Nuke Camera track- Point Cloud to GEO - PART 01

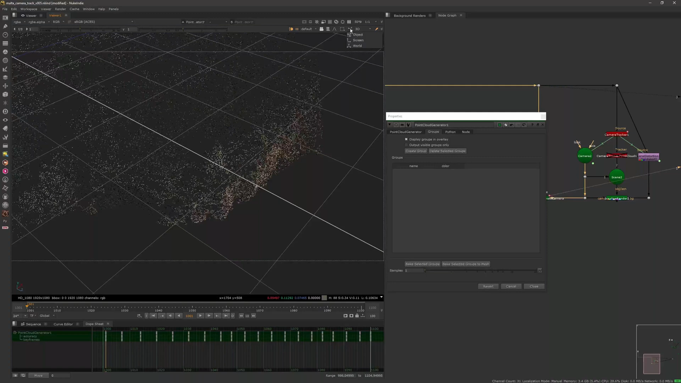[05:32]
because the idea is to stick a janitor here so let's get our the selection and cloud
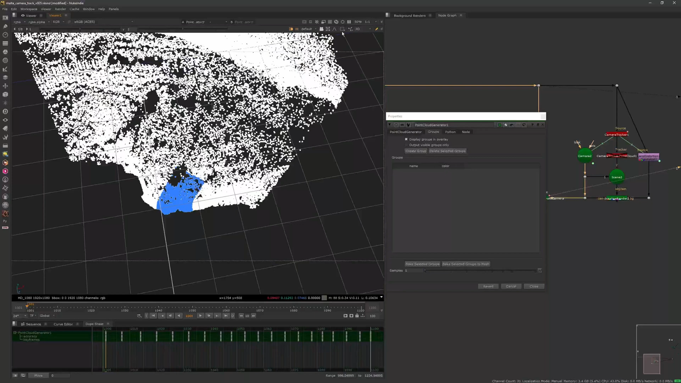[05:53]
okay it's hidden this is the little one so we're going to close with again just the tip
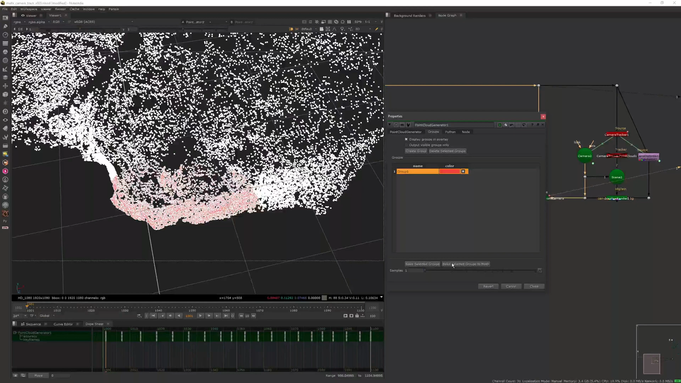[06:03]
then you bake this guy to a actual geometry and then give you this stuff which is the geometry nice